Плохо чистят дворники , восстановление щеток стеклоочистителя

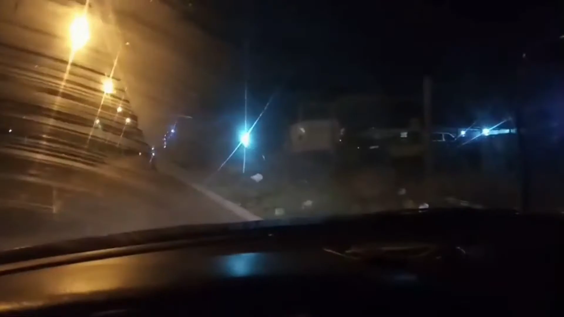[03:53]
нулевая покрывается масляной пленкой это все и в каком бы режиме дворники не работали масляная пленка есть потихоньку она исчезает на сухую еще более менее работали пропусков почти не было но вот на мокрую это просто жесть если еще нет фонарей на встречу едет какая-то машина вообще невозможно ехать не